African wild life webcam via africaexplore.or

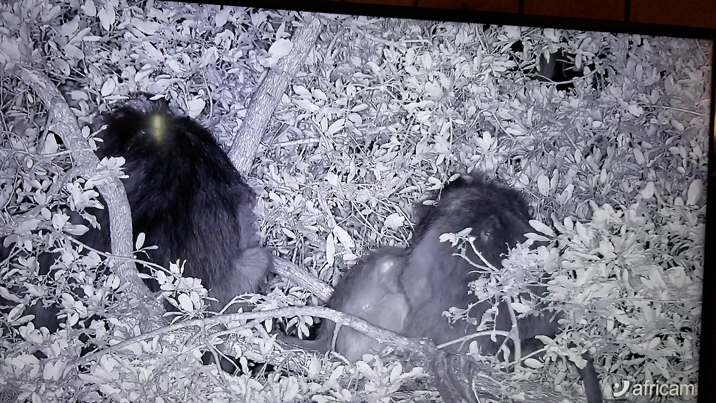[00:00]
Here we are on an African safari via the Ackmans. What we have here are two monkeys with a baby. A baboon family. That's the baby, Mama and Daddy.
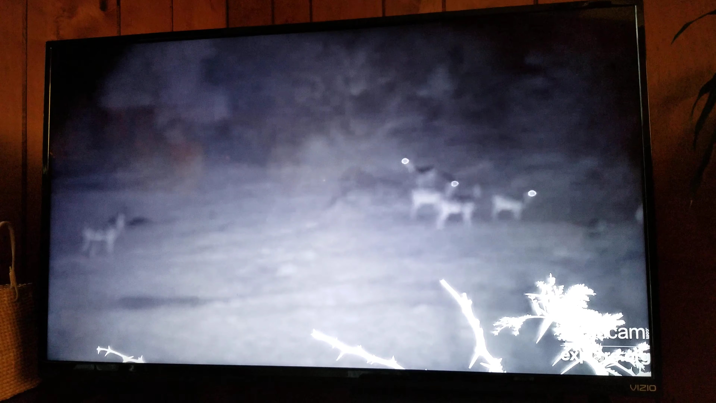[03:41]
It's out of focus. Don't worry. Oh, that's not me. That's the camera. That is so cool. I really feel like I'm on a true midnight safari.
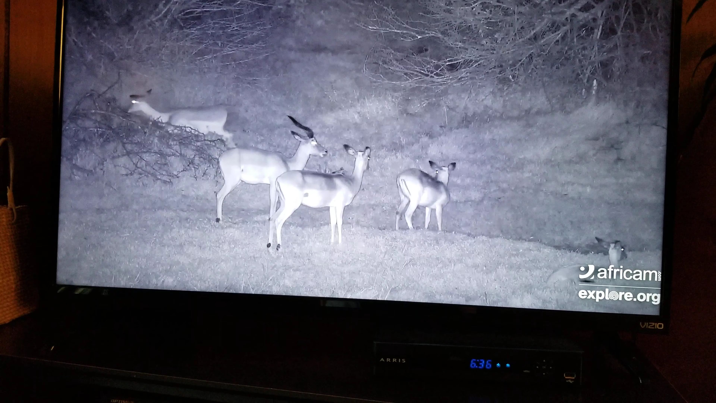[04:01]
Hold on. Hold on. And you are. Yeah. The other night we saw lions and stuff. It was so cool. Elephants. And elephants. Alright, I'm going to pause for now. Well, it looks like they're leaving. They must sense some danger or something.
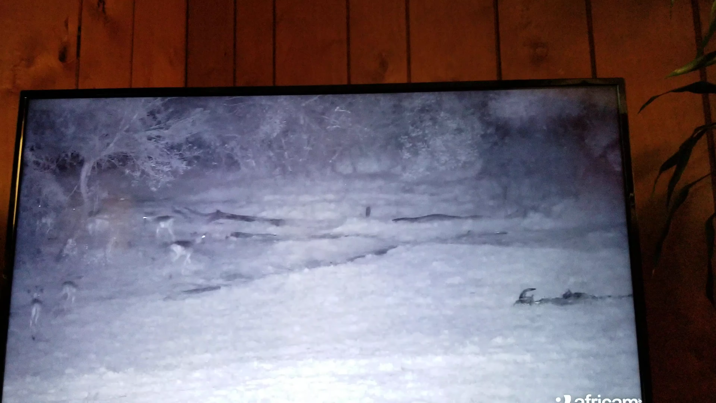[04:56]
Alright, they're all leaving. And every now and then you see these black things flying through. Those are bats.
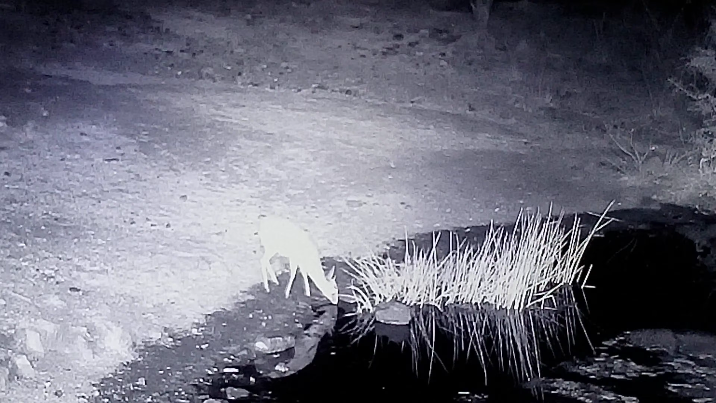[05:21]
Now it's about 2.30 in the morning. And this animal has come up for a drink of water. I'm not sure what it is.